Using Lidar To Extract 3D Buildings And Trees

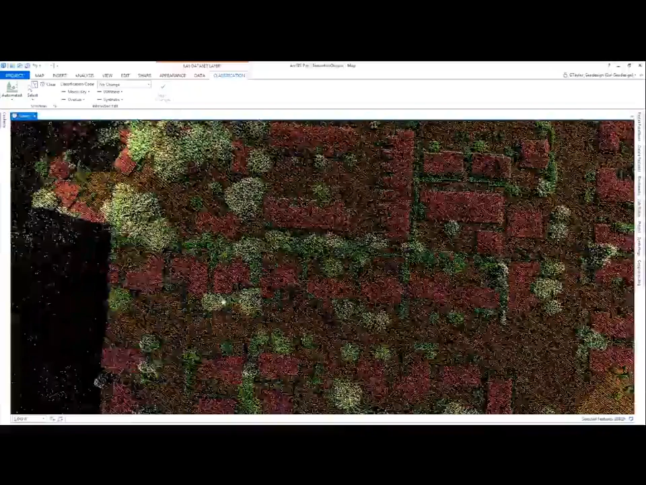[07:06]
building was missed or something was misclassified that you feel really needs to be changed.
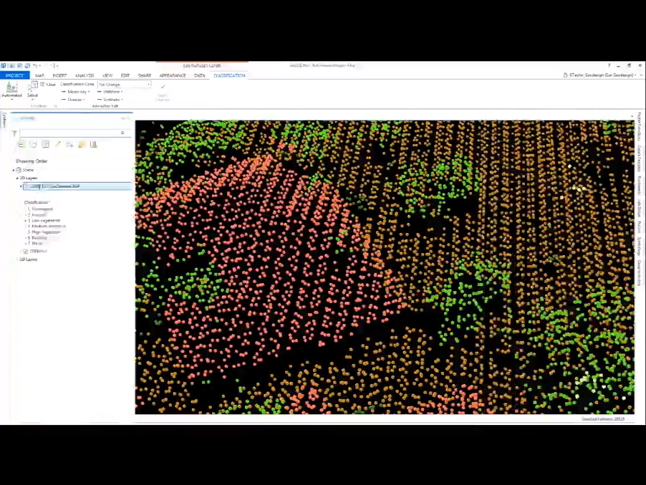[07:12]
So what you can do is you can use some manual editing tools. And you can select just the class codes that you want to update.
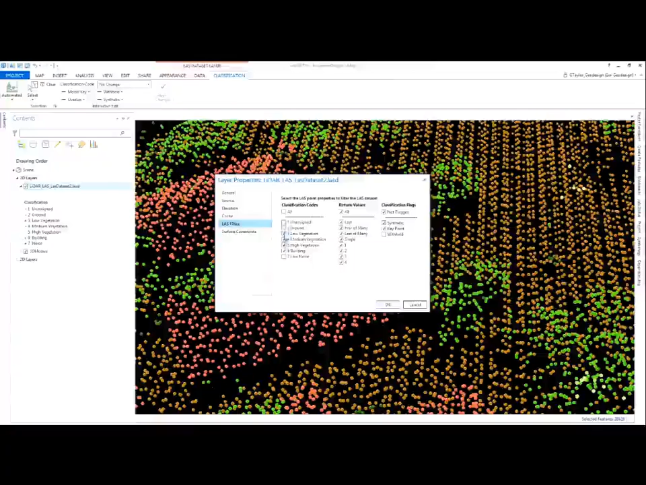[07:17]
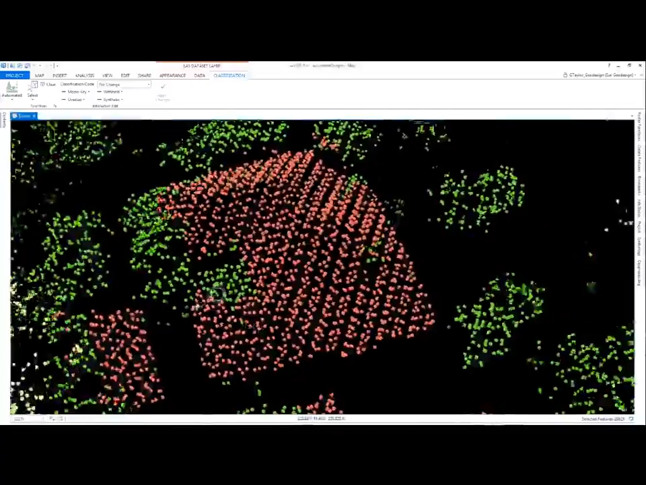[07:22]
You can go pan around to the right angle. You can select the certain points. And you can choose what class code you want to change these to. So let's say I want to make it a building that was still reading some of the points were vegetation.
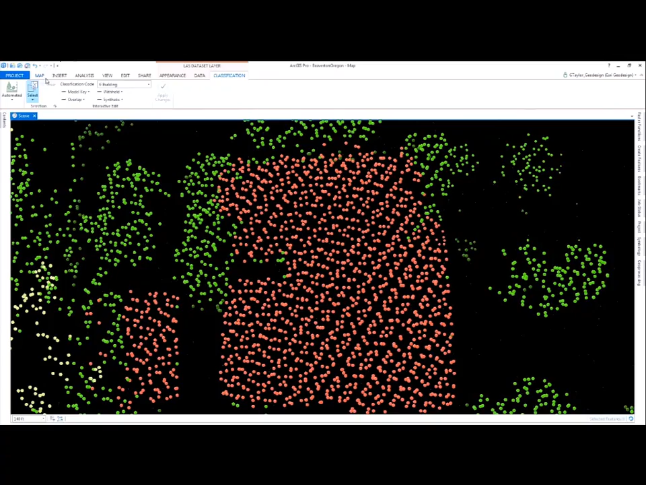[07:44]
It changes it. So that kind of gives you an example of kind of some intuitive updating to these data sets in 3D that are fairly quick.
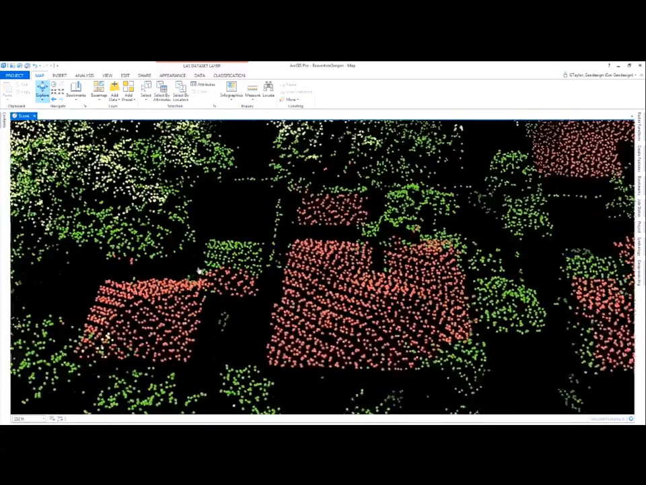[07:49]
Here's another location here. We have a small blemish on a building edge.
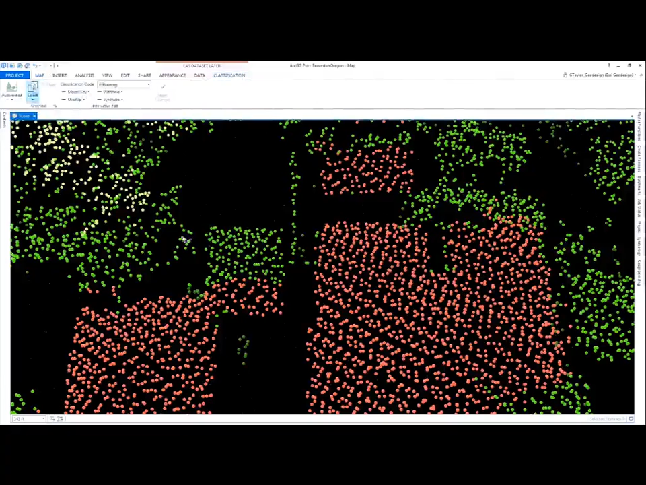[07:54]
I mean, automation is not always 100%. So this is why sometimes we'll need to touch things up and apply.
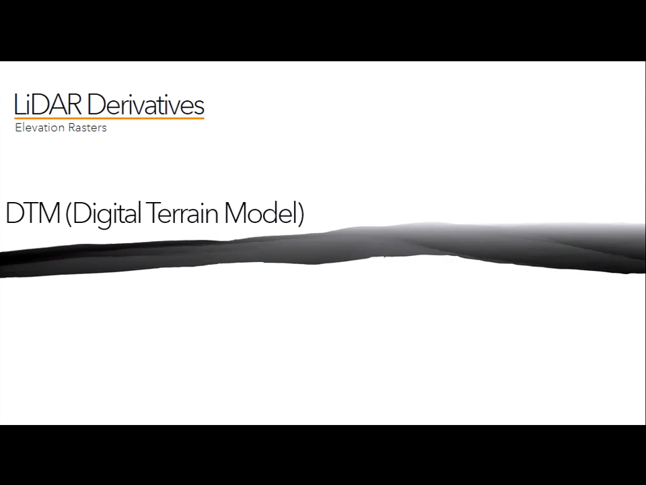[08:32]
And you can produce this at a very high resolution. And when you're trying to figure out the precise height of a building, I usually go this approach so that we can actually look at a high-accuracy pixel estimate of precisely kind of where it is. But we can also use all the LiDAR returns and do a process of creating a digital surface model. The digital surface model is the height of everything above sea level, the maximum heights. And that's just one simple tool, last data set to raster that would produce both of these outputs.
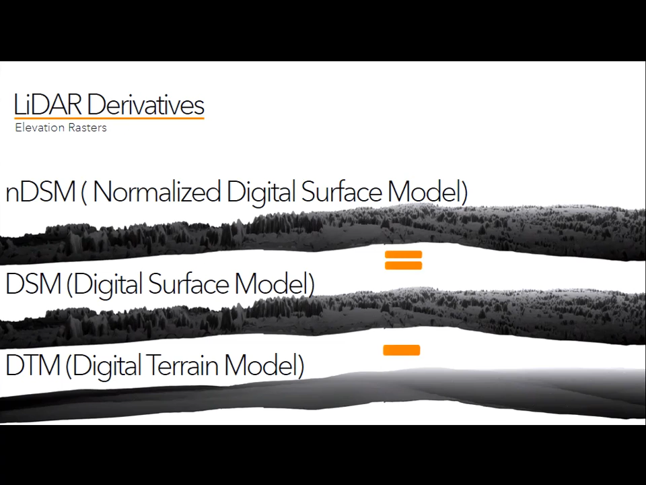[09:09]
And then another derivative that's really valuable is what we call a normalized digital surface model. And the normalized digital surface model is your actually local height of features. So when we look at a tree, we're like, oh, it's 40 feet tall or a building is 22 feet tall, right? That's normalized DSM instead of saying the building is 460 feet of the roof above the sea level, right?
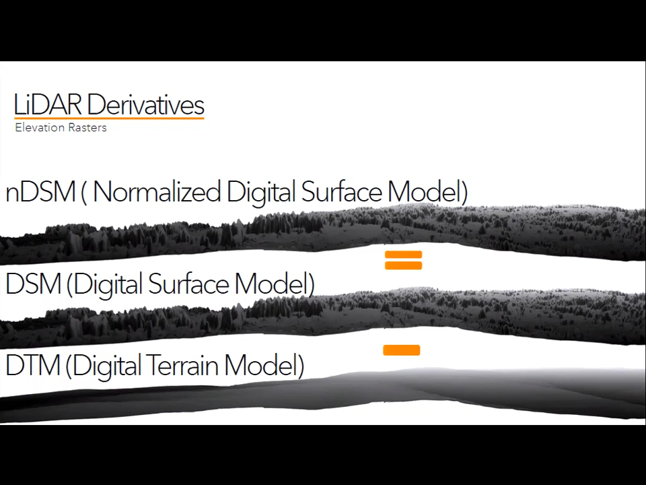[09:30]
So, but there's all sorts of other derivatives that we can produce here from contours to pill shades, going all the way down to the hydroanalysis which is vital, solar, and then the big thing we're going to talk about today is feature extraction. Okay? Feature extraction, the ability to then, you know,
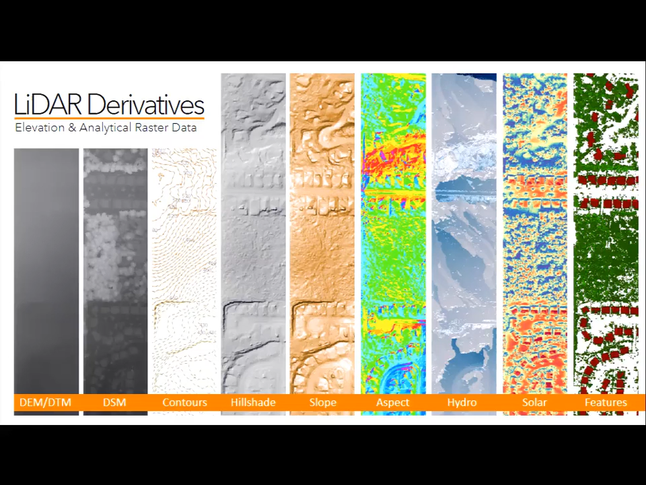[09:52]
create images or extract content from this data such as buildings or trees. So, what we've done is released a series of workflows and tools.
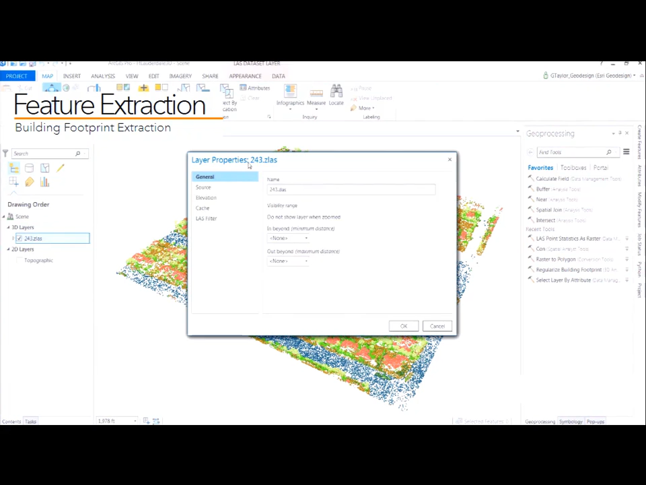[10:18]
So, I can take right here and I can open up a tile or several tiles for my LiDAR and you can see we've already classified the point cloud or it's been classified by somebody else. I can then run a process called last point statistics as raster and choose a specific sampling value
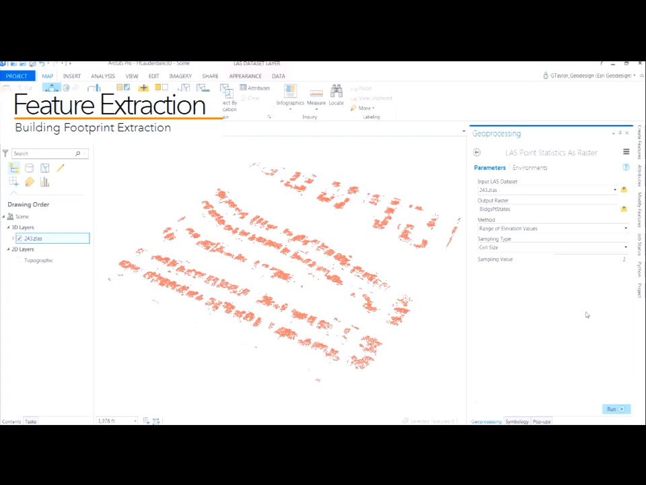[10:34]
such as, let's say, two feet here and get two foot pixels all the way around the buildings.
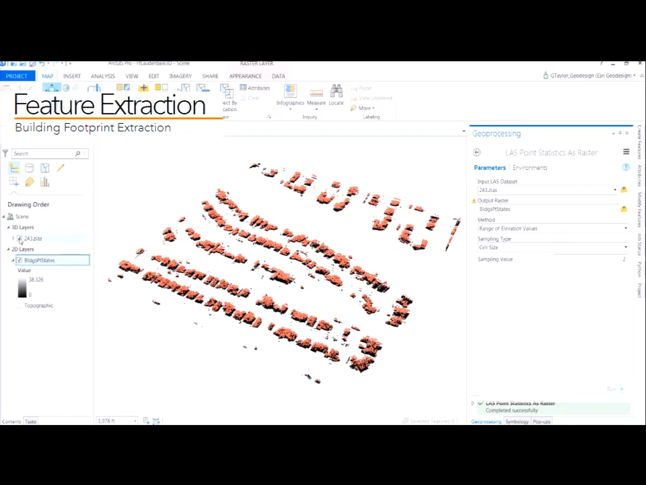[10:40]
That's going to give me the elevation values of every part of the roof. This may be valuable in some ways but you notice there's still artifacts. There always will be some misclassification in automated processes. So, what I'm going to do is convert all those values. I can plug in many equations to do this to one. Make it just a value of one and a zero where data does and doesn't exist. So, then I see one value for all the building footprints as pixels.